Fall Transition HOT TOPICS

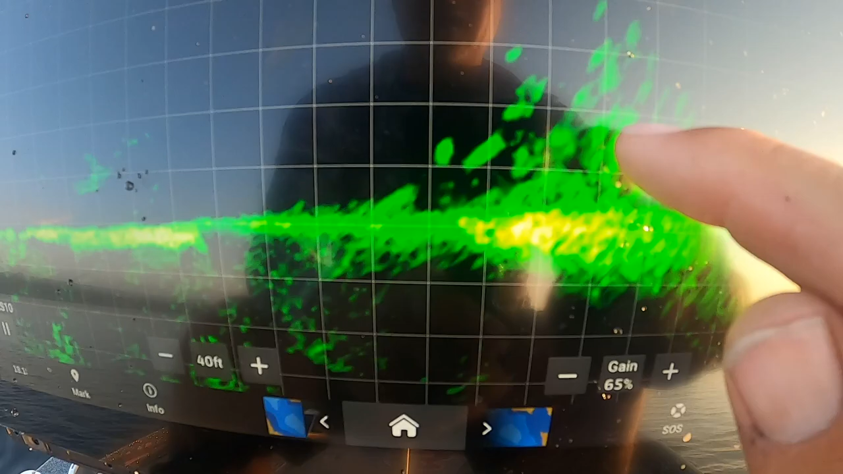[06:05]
big fish definitely big fish in the center right there that's what we're fishing right now and
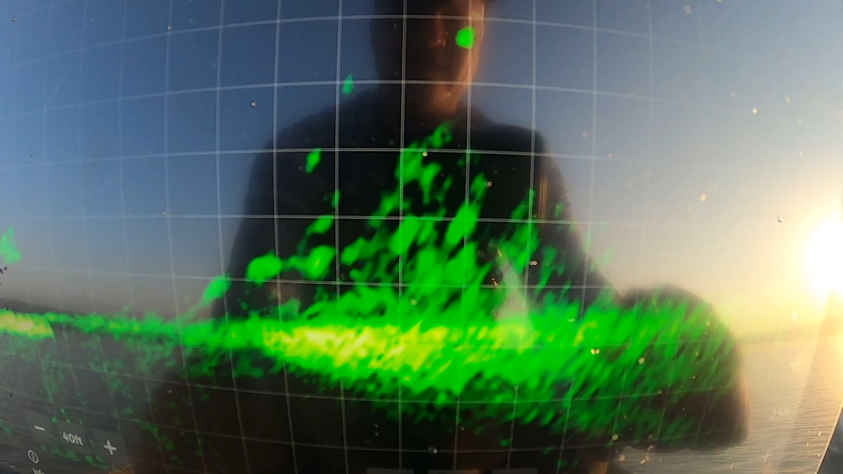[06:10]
the tough thing right now is just getting those big fish to commit you
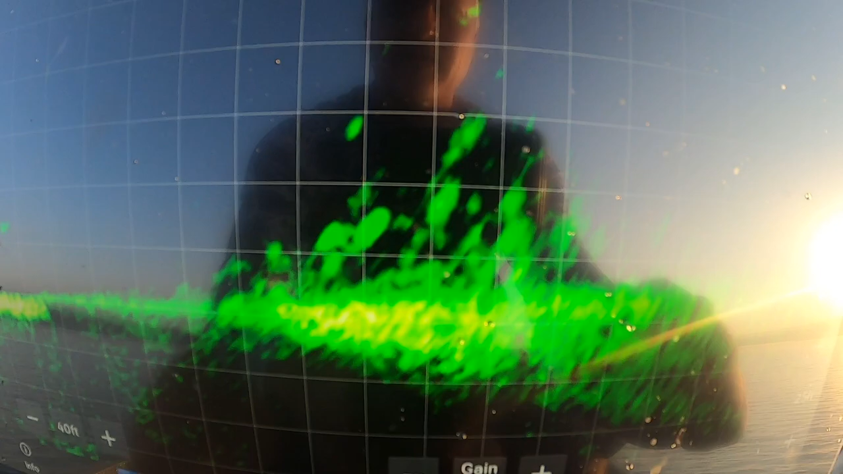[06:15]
can get the small guys but the big fish are the ones that we're we're going at fish